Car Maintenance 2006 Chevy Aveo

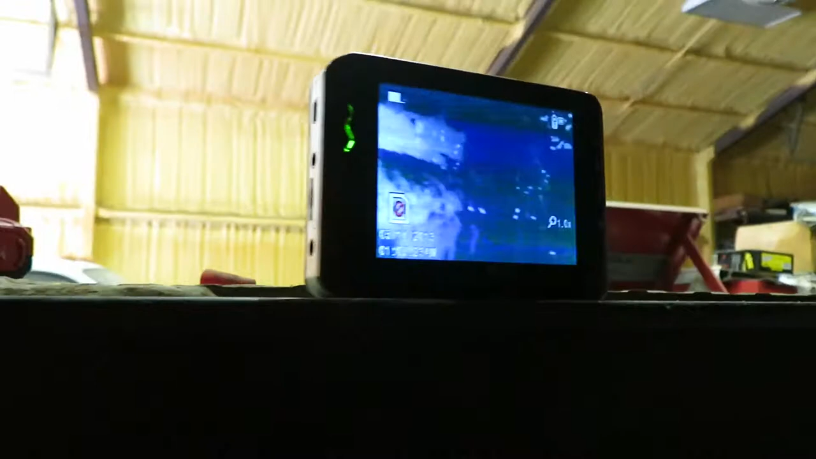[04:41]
You see the difference between the side of the oil pan? Yeah.